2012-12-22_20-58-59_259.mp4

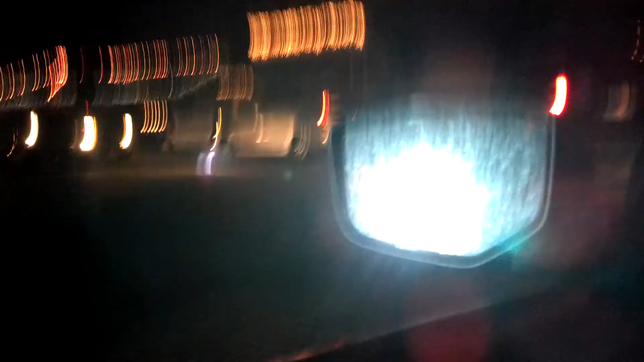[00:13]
And then there's all these down here.
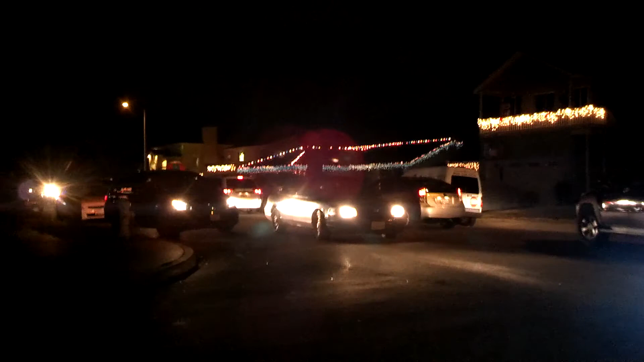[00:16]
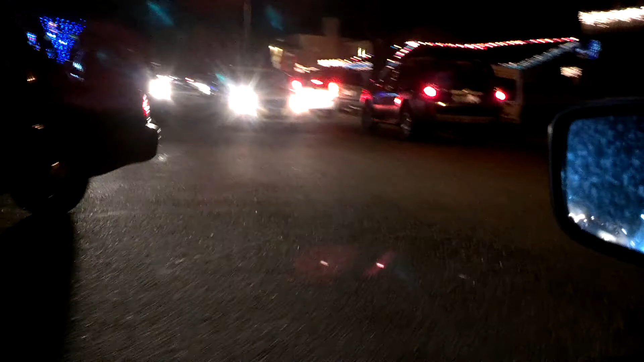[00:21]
All these people driving. And then here's this one. Another big one.